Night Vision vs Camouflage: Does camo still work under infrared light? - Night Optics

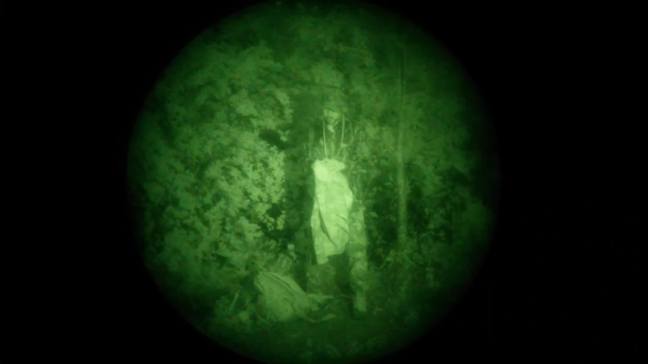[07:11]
tiny little postage stamp this is what I use to get a bounce with the the Nikon monarch 3000 rangefinder in order to figure out my distance to a target I picked this tiny little dot up and believe it or not at 1283 point something yards and yeah I got a clean bounce off this a couple different times this is a really amazing little thing and if you want to check out the full review of that rangefinder I recommend it it's it really is quite nice you
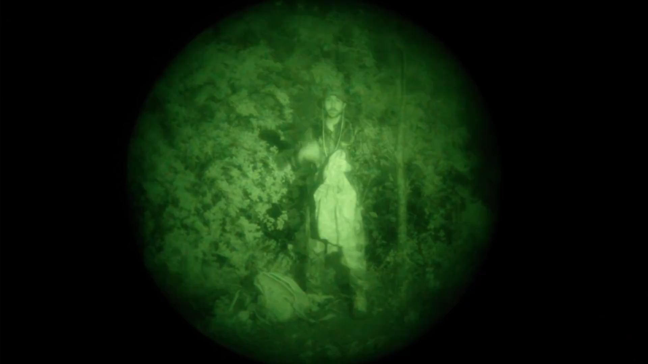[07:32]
can stand and take your you can estimate your
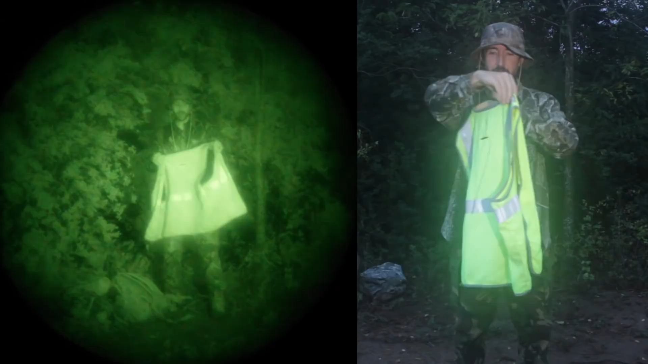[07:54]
yellowy green and this has some reflective material on it right here this is pretty standard what you would buy at the store all right and now for some odd items we've taken a look at clothing now let's take a look
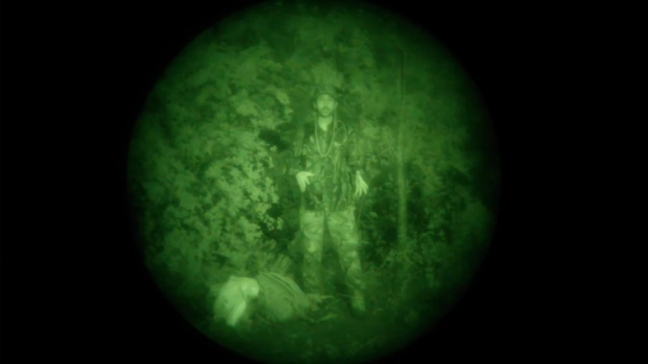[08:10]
at some other camouflage things that you might have for instance you might expect that your rifle parts on your ar-15 are not going to be highlighted by infrared they're not going to bounce off really well and if they're parkerized that's true however if they are anodized like with this rifle scope right here this is actually a black anodized aluminum rifle scope this is
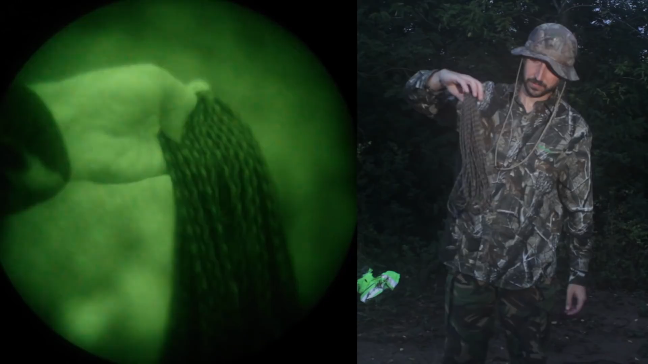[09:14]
you can see that the camouflage does indeed work even under infrared thanks for watching make sure that you subscribe and hit the notification bell so you can see when new videos come out we are doing all kinds of neat tests coming up in the future we're reviewing different rifles like the savage 110 scout we have a new build series coming